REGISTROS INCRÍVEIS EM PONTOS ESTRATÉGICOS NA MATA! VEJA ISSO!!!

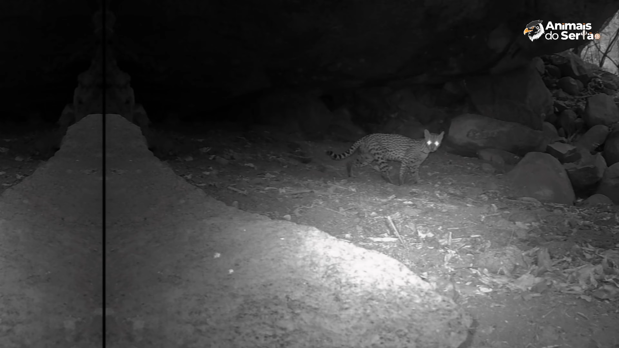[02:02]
É possível observar muito rapidamente essa Jaguatirica passando por ali. Veja mais uma vez. E esse é o tipo de ambiente perfeito para a convivência desses mocos.
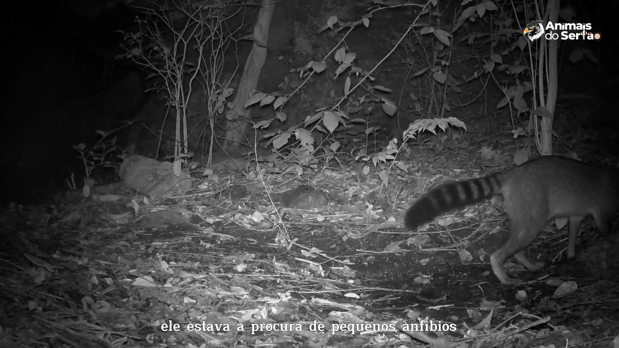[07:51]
Veja o momento em que uma jaguatirica passa ali no meio da folhagem densa.
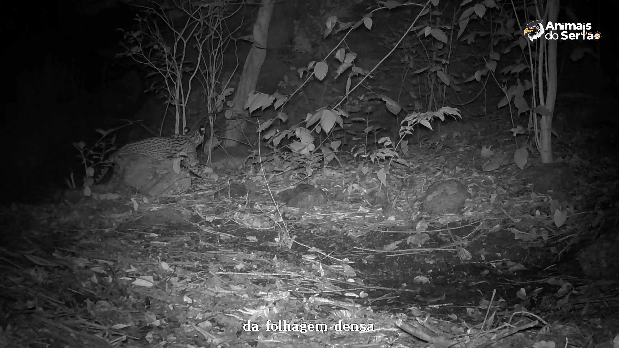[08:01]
A raposinha passa bem rápido. Repare mais uma vez.